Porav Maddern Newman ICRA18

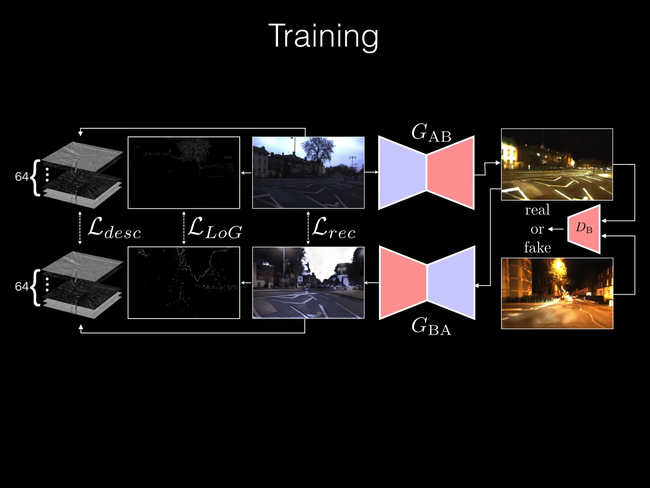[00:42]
A network is trained to output synthetic images optimized for feature matching given only a set of unpaired RGB images of source and target conditions.
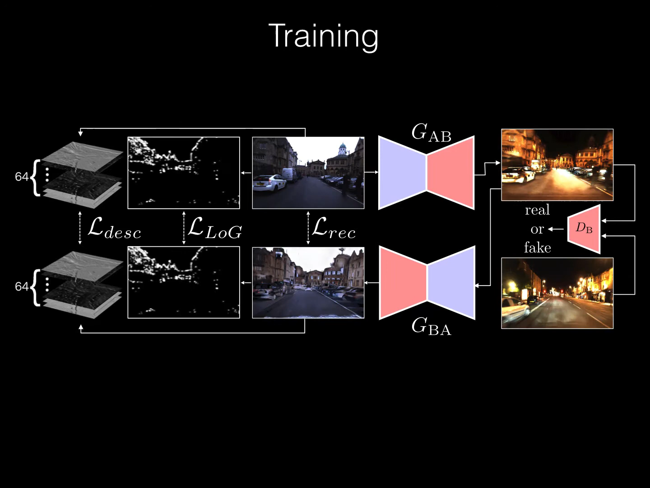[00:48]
This image transforming filter is explicitly designed to aid and abet feature matching using a new loss based on surf detector and dense descriptor maps. We use modest target training data, which emulates scenarios where mapping is expensive, time-consuming or difficult.
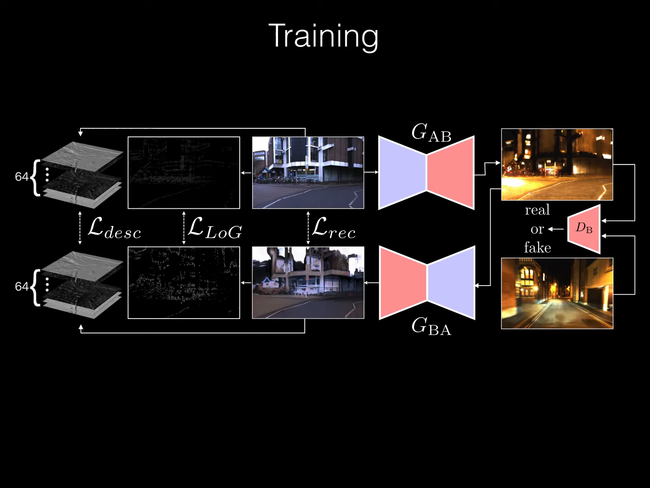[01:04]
The performance of the generator can be further fine-tuned if small amounts of registered image pairs are available.
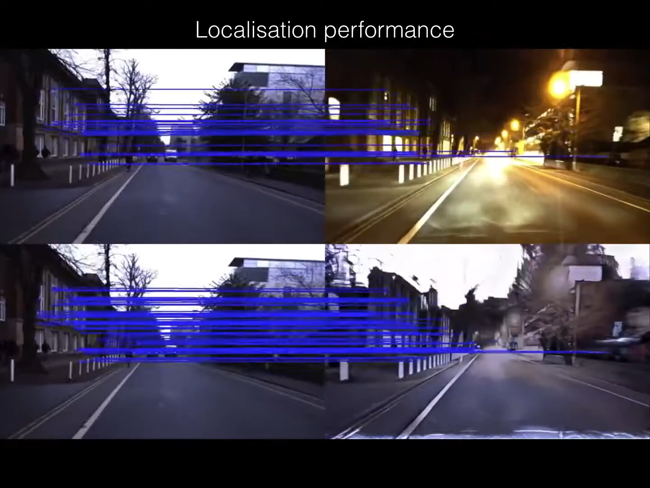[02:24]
We present localization results for a wide range of conditions, illustrating the performance of the method when localizing relative to a single condition, with an increased number of correct feature matches, improved localization rate, and reduced metric errors.